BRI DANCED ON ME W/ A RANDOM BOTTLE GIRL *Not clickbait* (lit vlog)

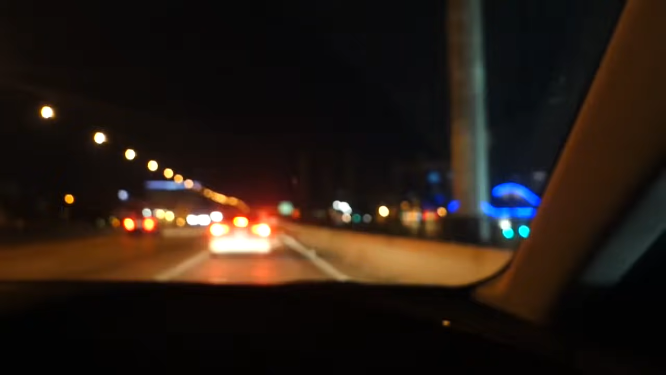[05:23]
people. Come on, dude. I'm gonna smack him for you. See? Like, look how slow he's going because he's scared. Like, drive. Scared drivers get nowhere and get an accident. Right, come on now. Oh, don't let me get copyrighted. What am I doing? What am I doing? It was low, so I don't know if they're gonna. I hope I don't. Catch me. But they said I can bring the camera in there and shit. That's love.
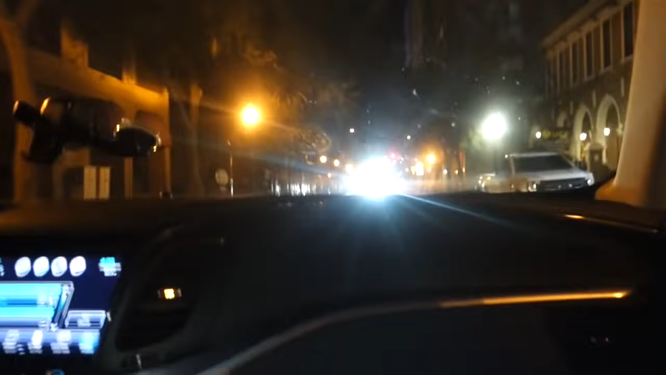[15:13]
I'm coming. I'm making a right and then coming up the street. They're too drunk to find a car. We finna save them. Stay outside. To the rescue, little guys. We better soon listen, Christian.